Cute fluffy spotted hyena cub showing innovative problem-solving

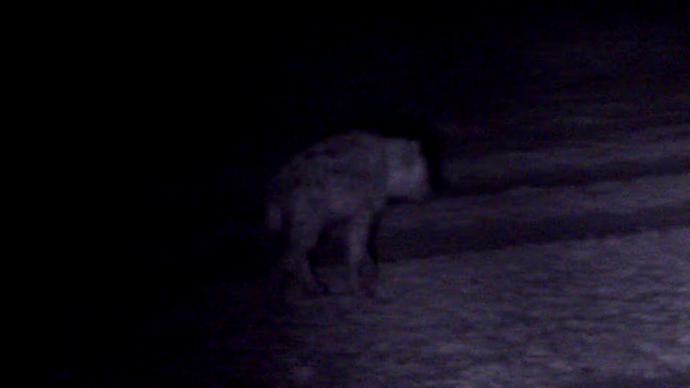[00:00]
Oh, is this Meesu back within five? Not sure. Someone's back within five.
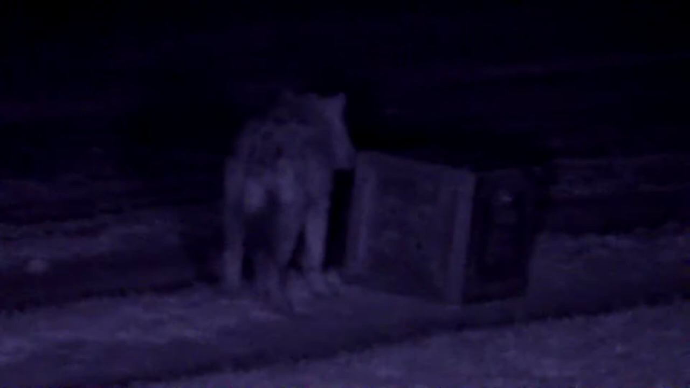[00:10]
Bite it! Man, if you bite on the bush side, you'll open it. Is that Meesu? I don't think it is. No, I think that it is Meesu. And Meesu actually just opened up the sliding door.
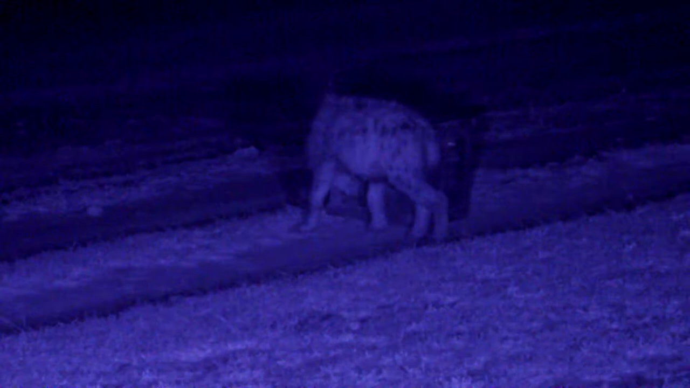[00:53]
Keep your head in there. Woohoo! Keep your head in there. And she is feeding. Yep, feeding. Yes! That's excellent.
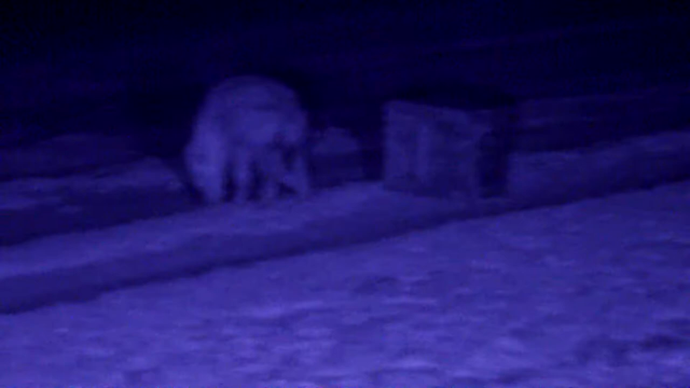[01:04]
I know, yeah, she just went up to it and was biting it. I'm gonna have to make sure this isn't like Ritz. Pretty sure it's Meesu, but... Meesu and Ritz confuse me a lot, though. Yeah, they could be. They could be.